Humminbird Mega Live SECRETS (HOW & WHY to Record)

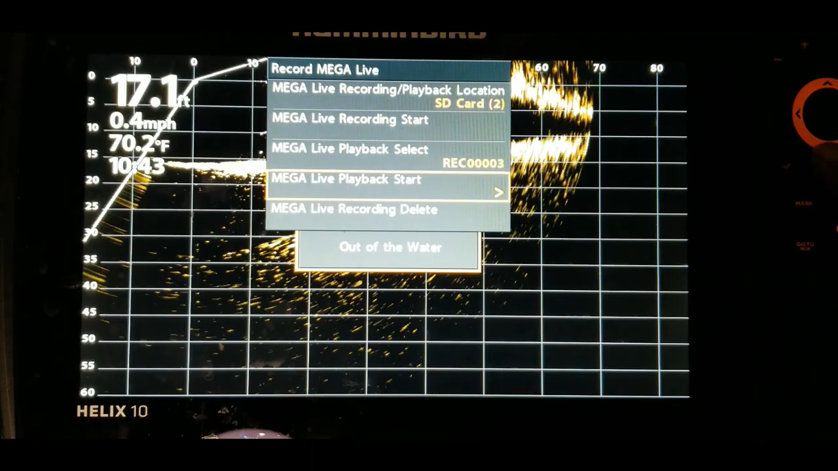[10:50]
On screen: depth 17.1 ft, water 70.2°F, speed 0.4 mph
a live playback start hit the right arrow key there we go so now you want to hit the menu
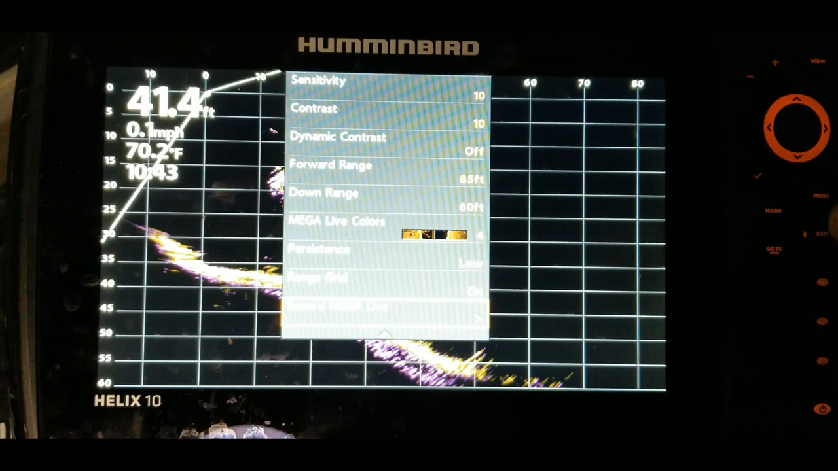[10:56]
On screen: depth 41.4 ft, water 70.2°F, speed 0.1 mph
button again and like i was showing you you can go through and change the different color palettes um let me see
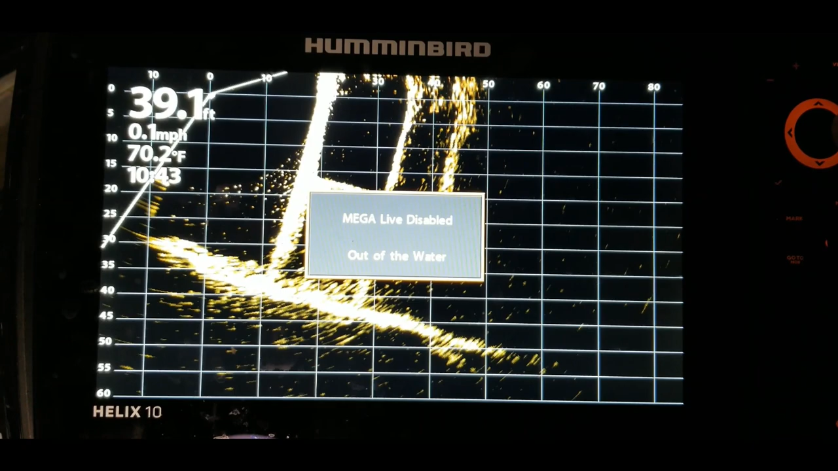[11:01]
On screen: depth 39.1 ft, water 70.2°F, speed 0.1 mph
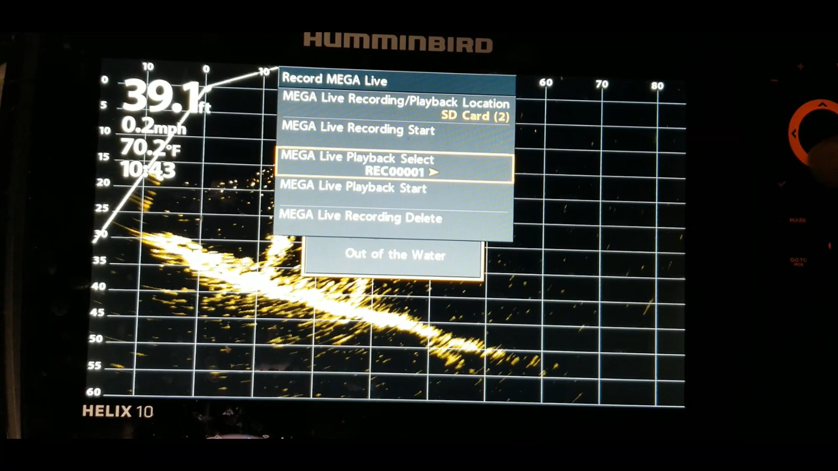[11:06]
On screen: depth 39.1 ft, water 70.2°F, speed 0.2 mph
let's go back and start that again record playback start there we go all right so hit the menu button
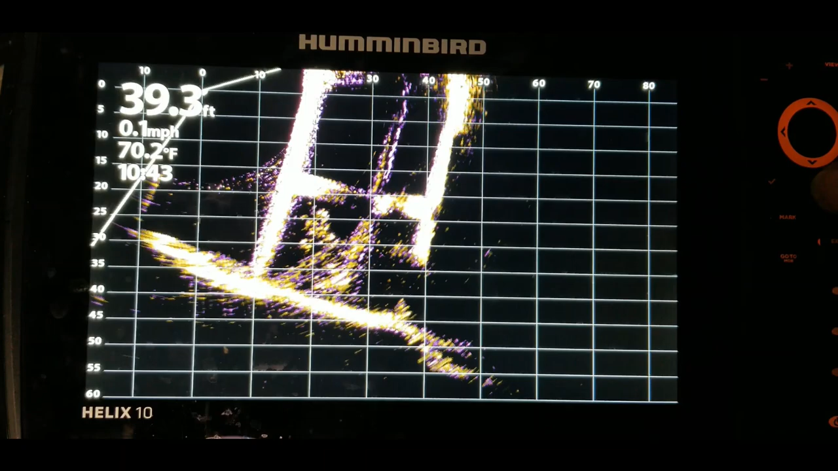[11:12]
On screen: depth 39.3 ft, water 70.2°F, speed 0.1 mph
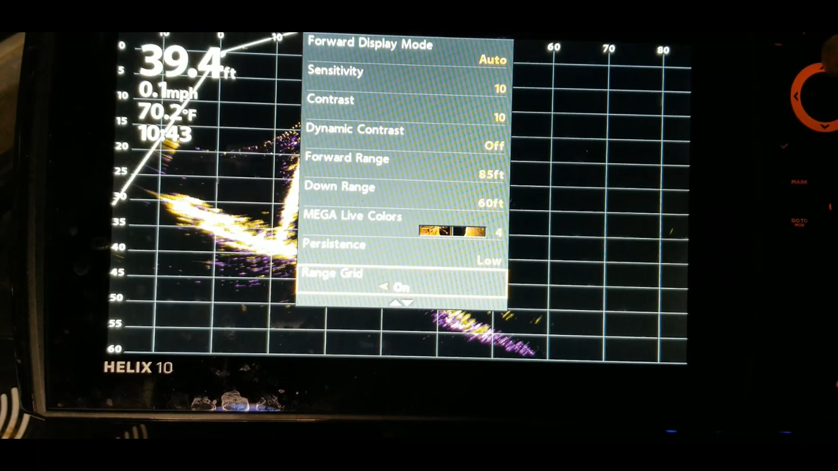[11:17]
On screen: depth 39.4 ft, water 70.2°F, speed 0.1 mph
all right there we go so now we just go through here and you can change the different color palettes
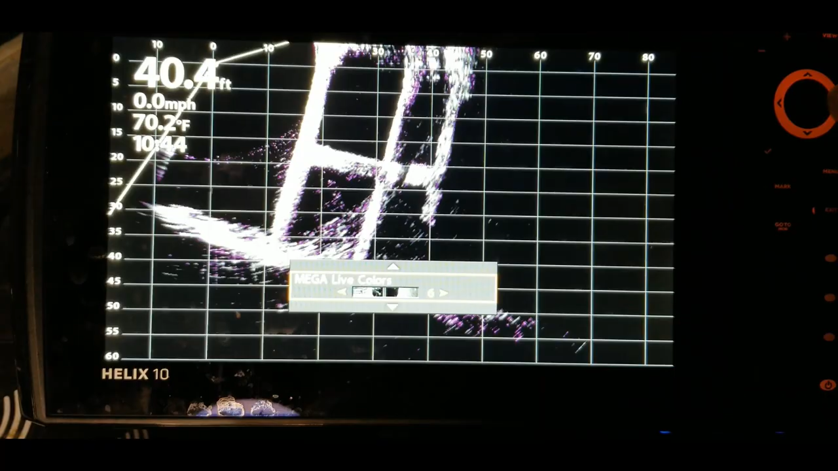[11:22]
On screen: depth 40.4 ft, water 70.2°F, speed 0.0 mph
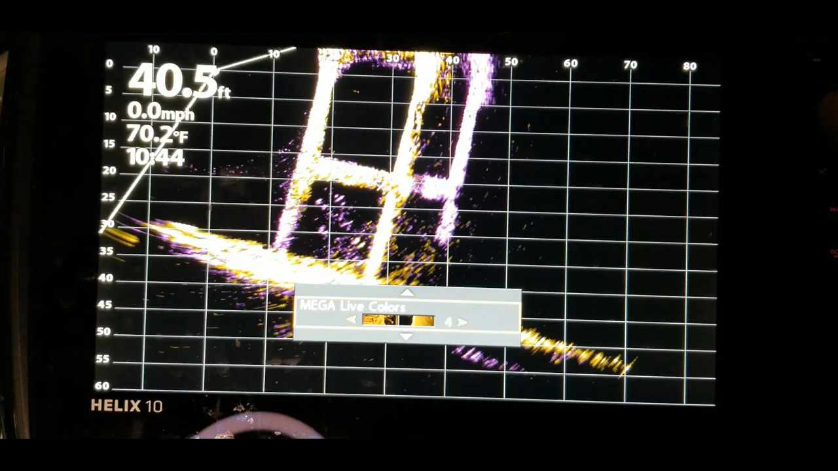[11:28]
On screen: depth 40.5 ft, water 70.2°F, speed 0.0 mph
um pretty much i like the color palette number three in general um you
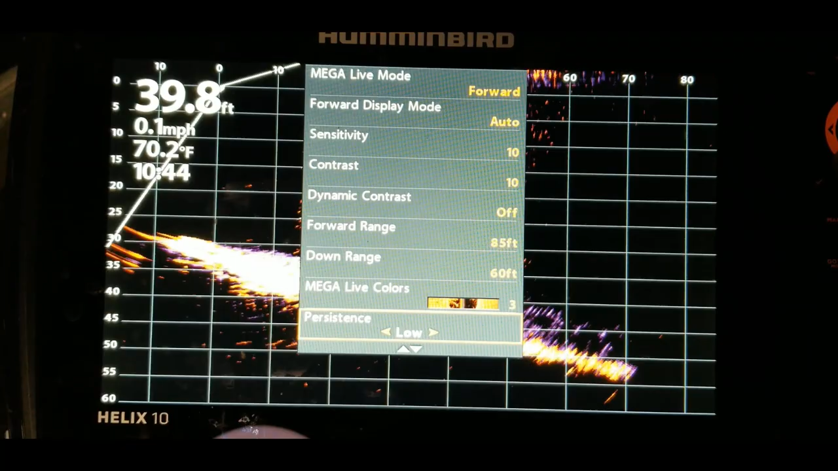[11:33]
On screen: depth 39.8 ft, water 70.2°F, speed 0.1 mph
can change your persistence mode so we could turn it off so now you see that purple haze is gone there's
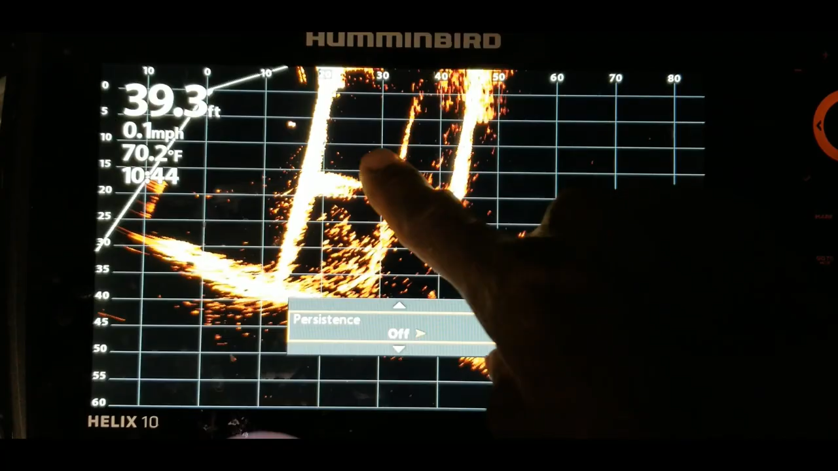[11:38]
On screen: depth 39.3 ft, water 70.2°F, speed 0.1 mph
the fish over there the reason i like using the pers persistence mode is because it will show
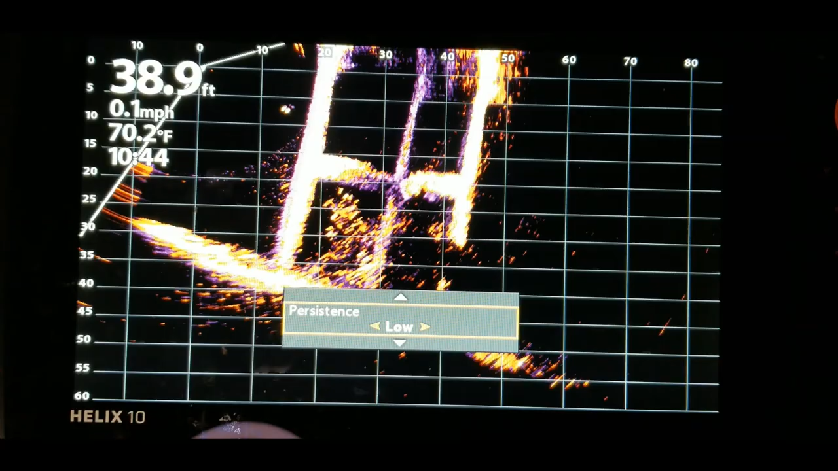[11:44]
On screen: depth 38.9 ft, water 70.2°F, speed 0.1 mph
a trail so you can see which direction those fish are moving in um some
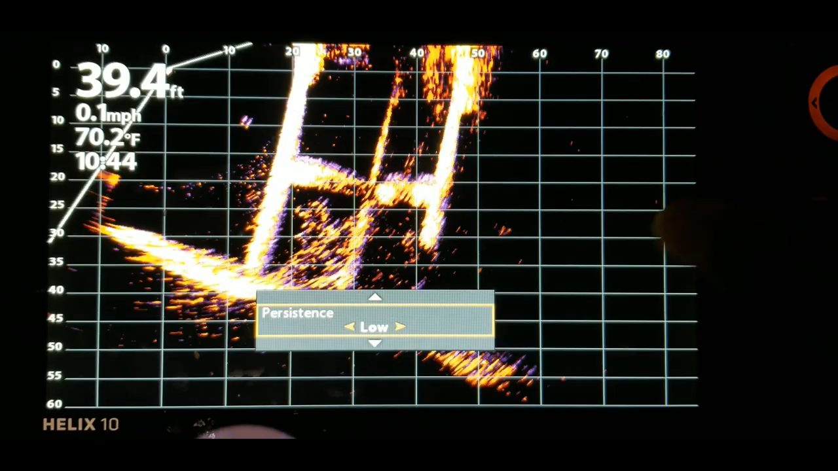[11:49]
On screen: depth 39.4 ft, water 70.2°F, speed 0.1 mph
people it may cause a little bit too much clutter for your liking but hey if that's the case just go ahead and turn that
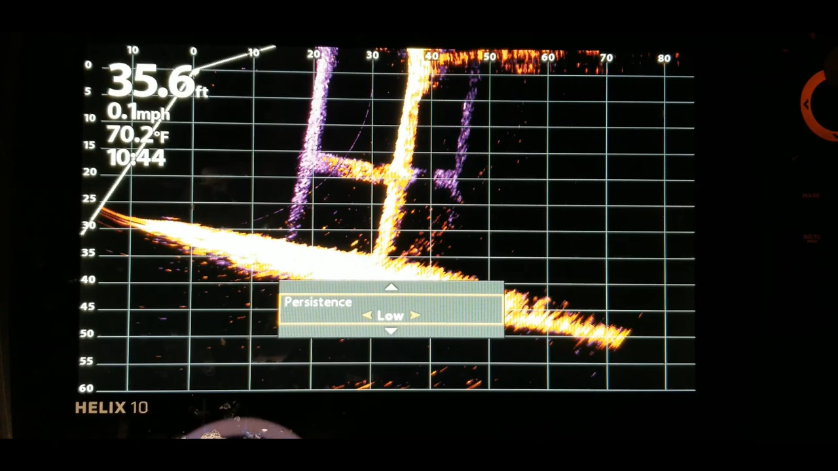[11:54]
On screen: depth 35.6 ft, water 70.2°F, speed 0.1 mph
off um then we can go back up here and adjust for example the downrange
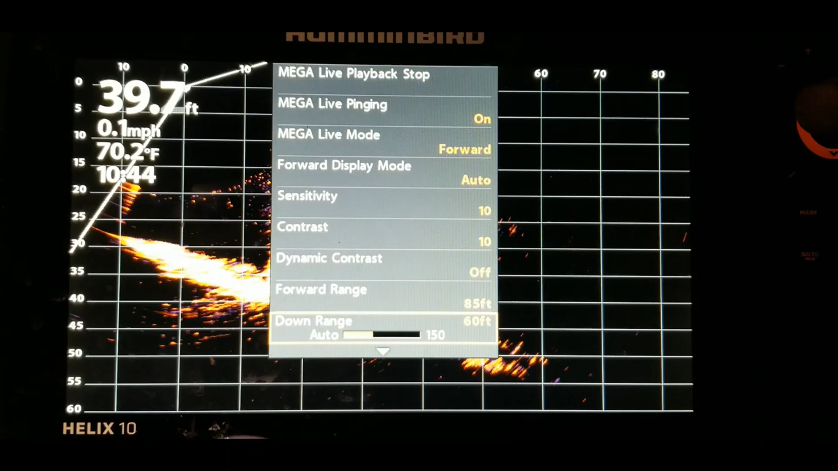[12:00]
On screen: depth 39.7 ft, water 70.2°F, speed 0.1 mph
so let's bring that in let's bring yes bring it down
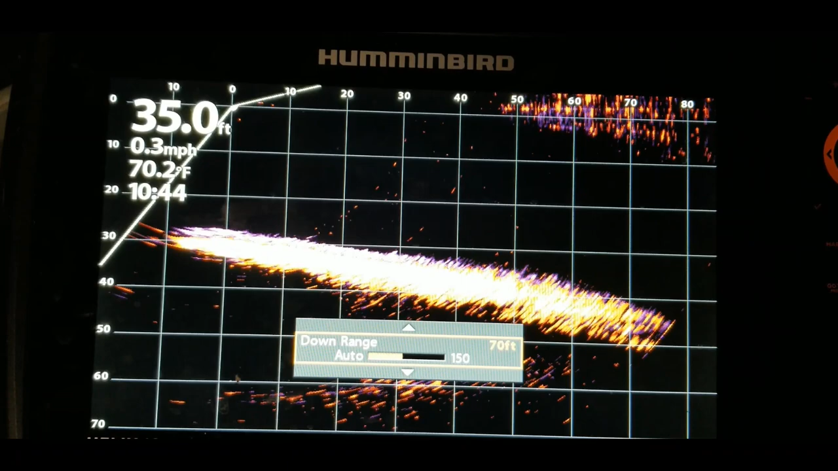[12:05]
On screen: depth 35.0 ft, water 70.2°F, speed 0.3 mph
some and that way it'll make it more condensed it'll show more definition that way
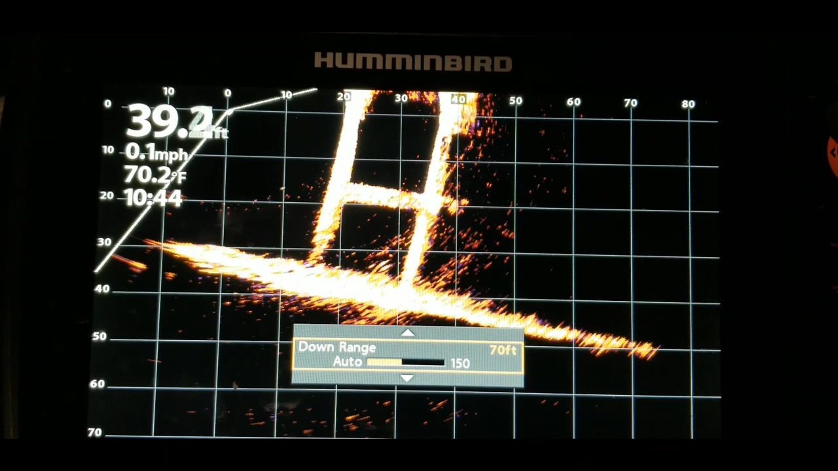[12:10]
On screen: water 70.2°F, speed 0.1 mph
um we can also bring in the range
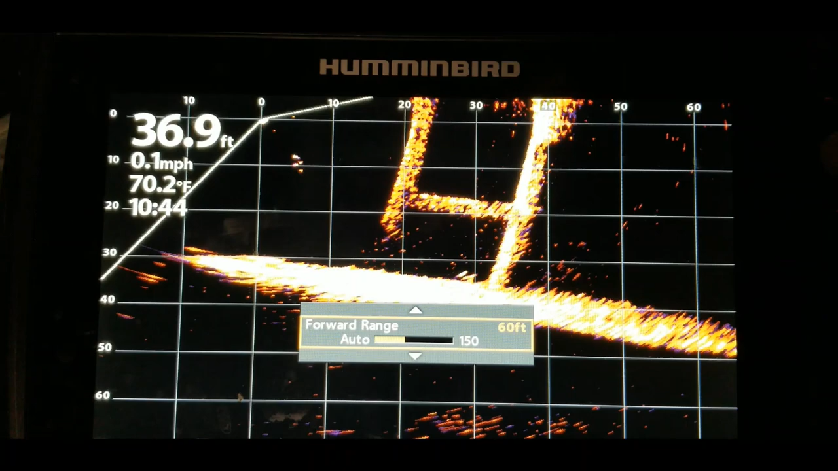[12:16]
On screen: depth 36.9 ft, water 70.2°F, speed 0.1 mph
bring it in or take it out
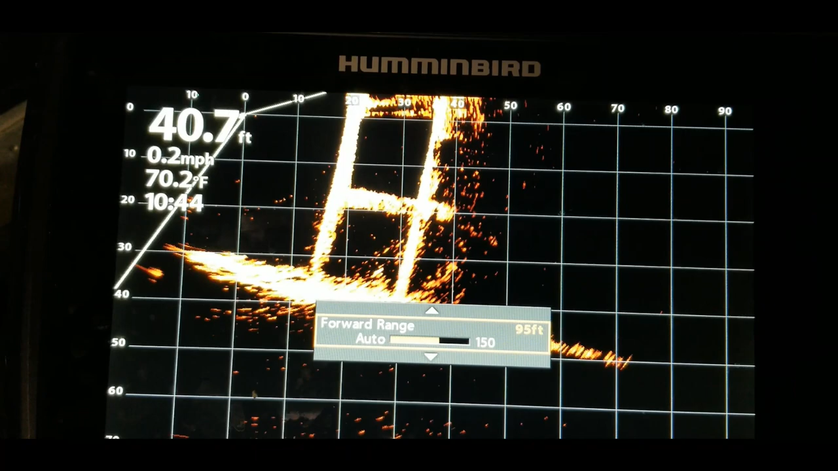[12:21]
On screen: depth 40.7 ft, water 70.2°F, speed 0.2 mph
and see how it makes it more defined but it's